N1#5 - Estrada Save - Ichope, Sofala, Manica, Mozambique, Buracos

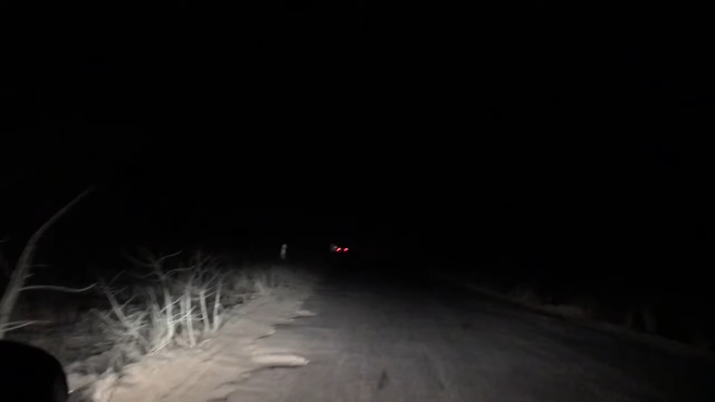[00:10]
outros troços que eu filmei e já postei são quatro vídeos no troço de Maputo a Rio Sav desses troços que postei
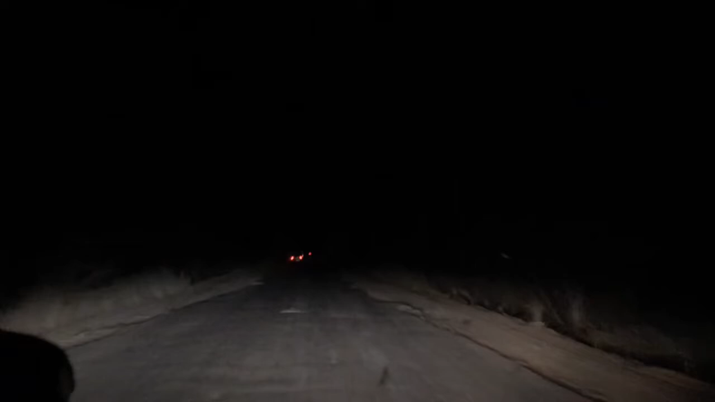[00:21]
para quem se assistiu viu que a estrada ainda estava muito boa mas este troço já é o início das dores né o troço de Rio Sav até enxope é um troço muito problemático conforme se pode ver aqui é um buraco para tudo quanto é lado buraco todos os tipos temos buracos no meio da via temos buracos nas bermas da estrada
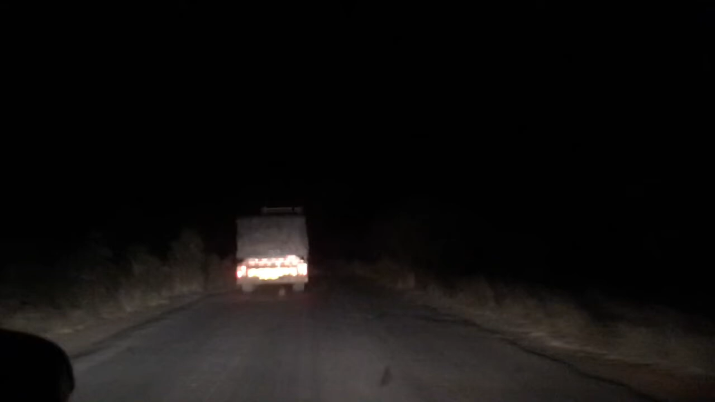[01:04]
meu plano neste dia era fazer o troço de uma xixa até enxope né mas não foi impossível nesta noite porque a estrada era muito muito mal
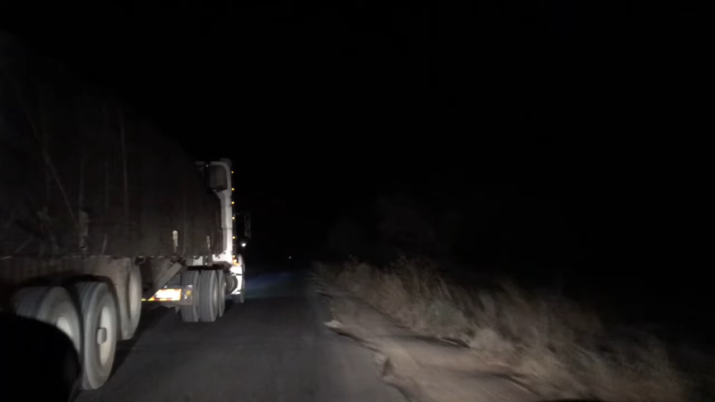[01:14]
então neste dia apenas consegui fazer até até Muxungui então daí já não tinha mais fôlego nem para continuar então aqui tava tentar fazer essa outra passagem várias vezes eu tive que hesitei por questões de segurança né mas pronto quando eu conseguiu algum espaço ali consegui fazer outra passagem mas pronto é buraco para tudo quanto é lado